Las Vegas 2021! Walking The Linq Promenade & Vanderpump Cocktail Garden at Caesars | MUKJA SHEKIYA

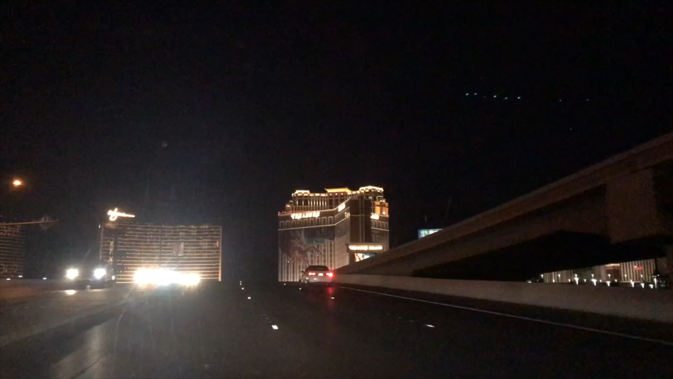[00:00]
Hey, what's up, y'all? Welcome back. This is Robin, your host for Mukja Shekiya. Today, we're going to check out the Linq Promenade before we head over to the Vanderpump Cocktail Garden at the Caesars Hotel and Resort in Las Vegas. As you guys can see, it's pretty dead. There's not a whole lot of traffic, and it is COVID-19, obviously. Definitely, we are quite surprised to see that it's a ghost town.